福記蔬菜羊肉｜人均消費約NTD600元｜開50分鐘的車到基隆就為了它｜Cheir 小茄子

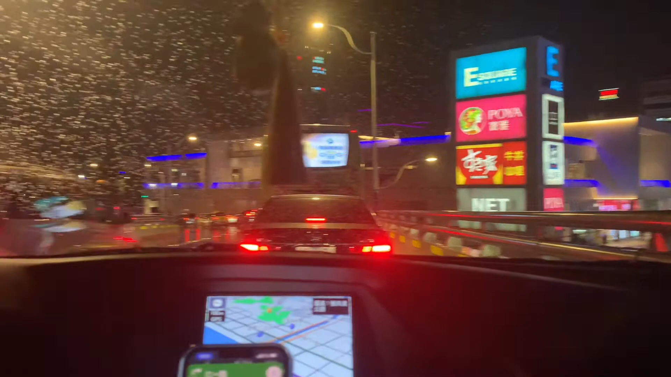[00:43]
然后就会在那边，车子会开到那边去。 那边哎，那是游轮停在那里。
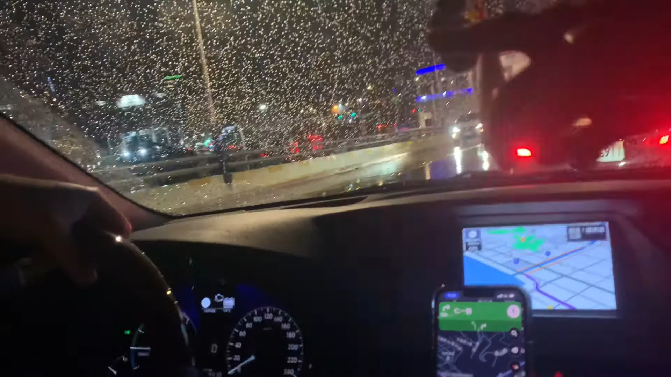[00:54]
对，都会停在那边，然后你下车就会看到那个整个有点臭的基隆海。